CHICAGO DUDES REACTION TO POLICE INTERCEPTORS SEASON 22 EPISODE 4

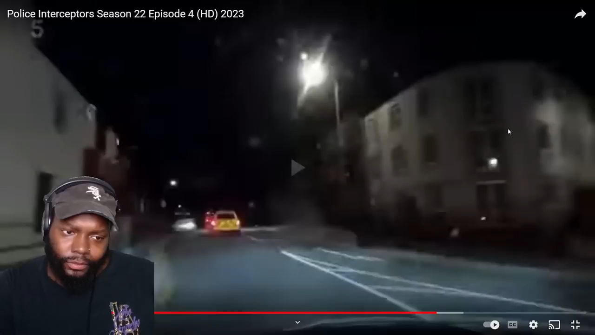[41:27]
Lead on this, sir. I am in a marked car, but he's not particularly reactive to me, still doing 30. The driver apparently failed to stop earlier tonight, but seems oblivious to the cop car convoy behind him.